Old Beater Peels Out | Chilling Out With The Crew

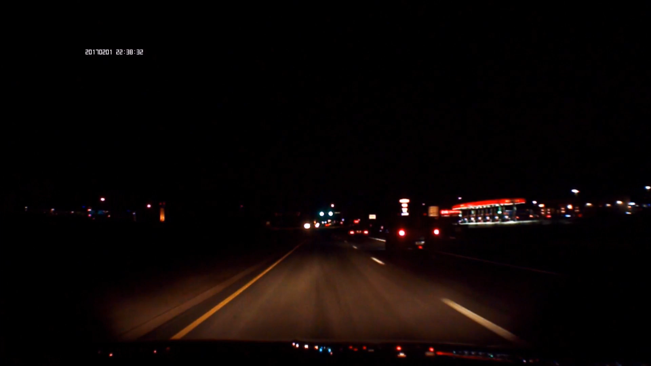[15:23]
Shit's gonna happen at this red light, I guarantee it. Yep, there you go. they're off. And the Ford brakes.